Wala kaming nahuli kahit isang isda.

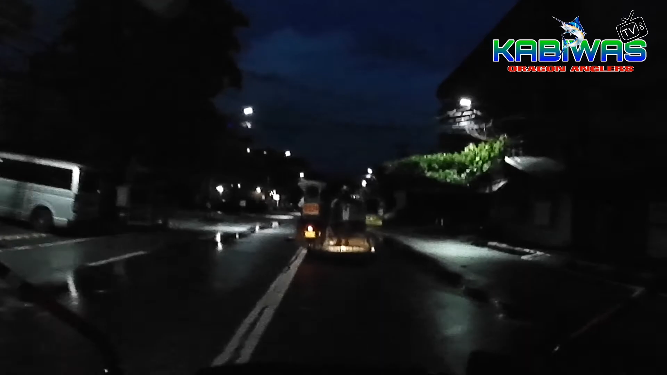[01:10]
mga kabiwas kakabili na kami ng hipon yung nasa unahan tricycle ay yung grupo na kasama ko bali apat sila dyan papunta na kami ngayon sa sa duungan ng bangka sa Binsons mga 10 minutes sigurong biyahe ando na